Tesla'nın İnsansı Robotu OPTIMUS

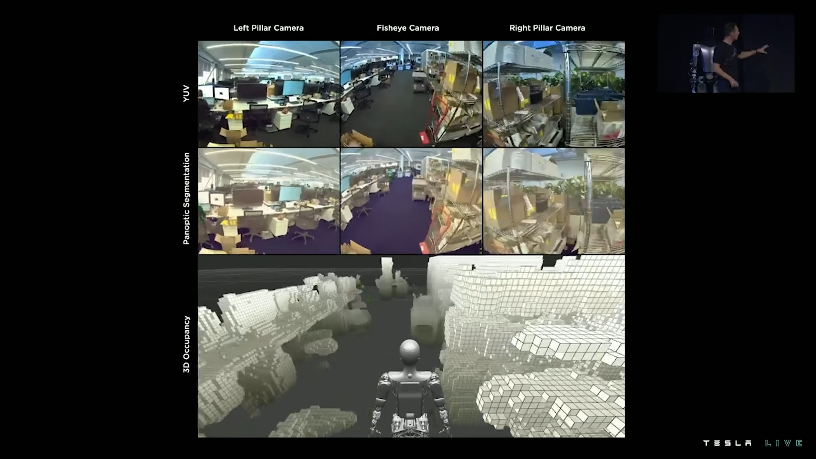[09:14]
GPS sinyalinin olmadığı bu yerlerde de sadece optik tanımlama yöntemleriyle yolunu bulabilmesi lazım.
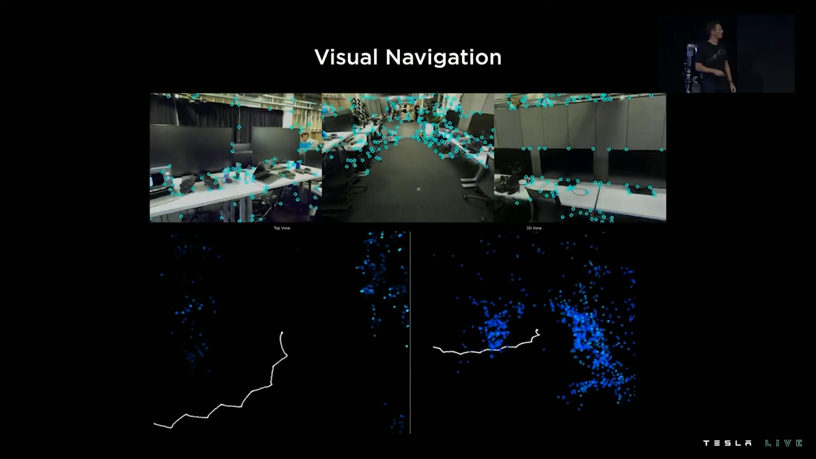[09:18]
Bunun için Tesla otomobillerinde kullanılan sisteme yeni tanımlama ve etiketleme özellikleri getirmişler.